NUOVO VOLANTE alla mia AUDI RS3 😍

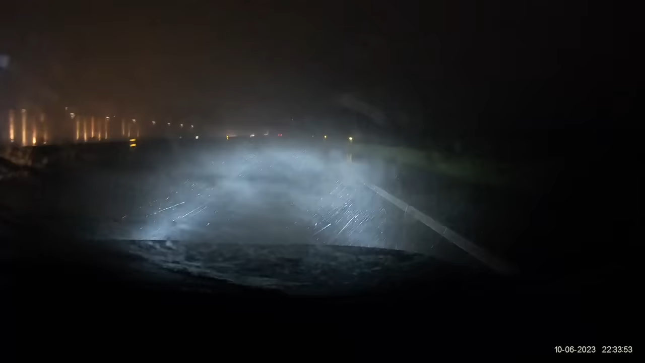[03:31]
era forse a 10 metri Era veramente inguidabile Considerate che le riprese che vedete nel video non rendono neanche tanto giustizia Al punto che dopo poco mi sono addirittura fermato sotto un ponte in autostrada Con fendinebbia, piede sul freno,